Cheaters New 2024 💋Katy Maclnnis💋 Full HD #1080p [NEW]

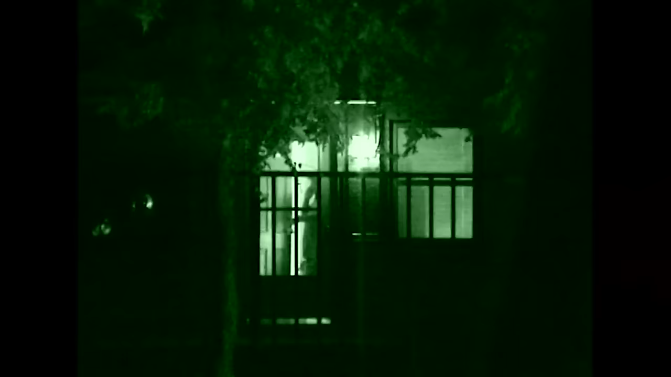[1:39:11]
until his arrival at an unknown residence,
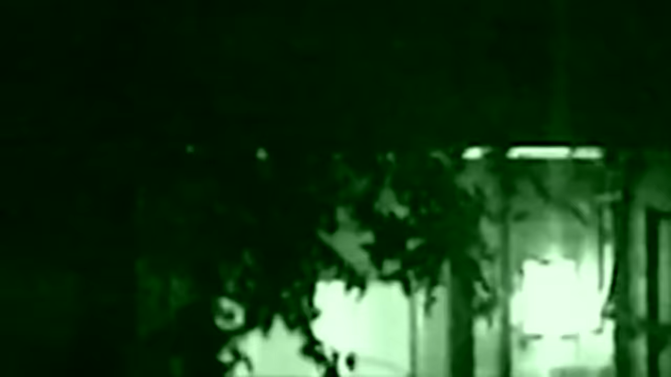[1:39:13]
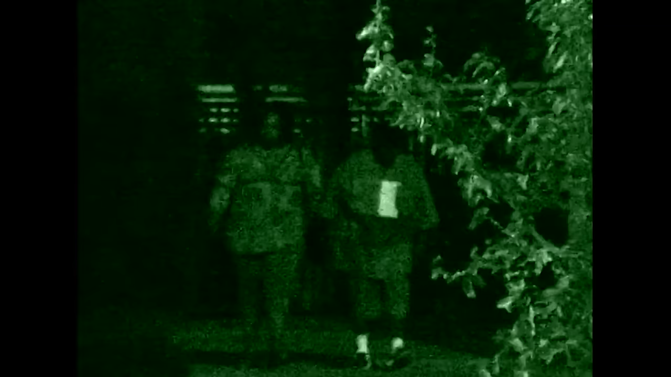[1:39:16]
and comes out shortly thereafter in the company of another young lady.